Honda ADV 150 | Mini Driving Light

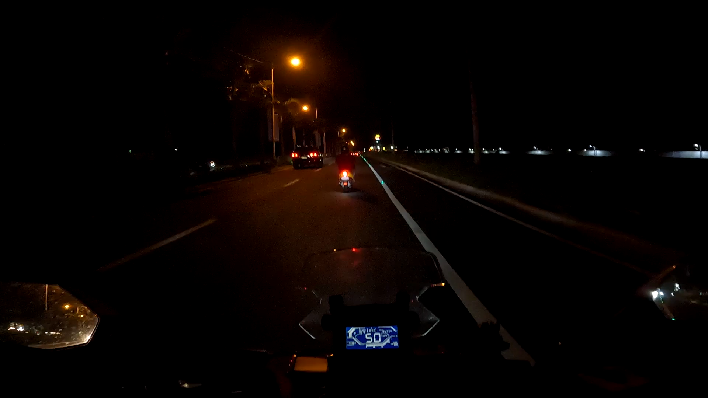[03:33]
Ito muna yung stock na headlight, ganito ang itsura pag gabi at ganito naman kapag nakabukas yung driving light. Napakaliwanag niya. Makakatulong to lalo na pag may pothole o kung anumang obstruction sa daan. Try natin yung passing light. Responsive yung sensor switch ang daling gamitin. Maliwanag na paggabi at nagka-passing light pa tayo.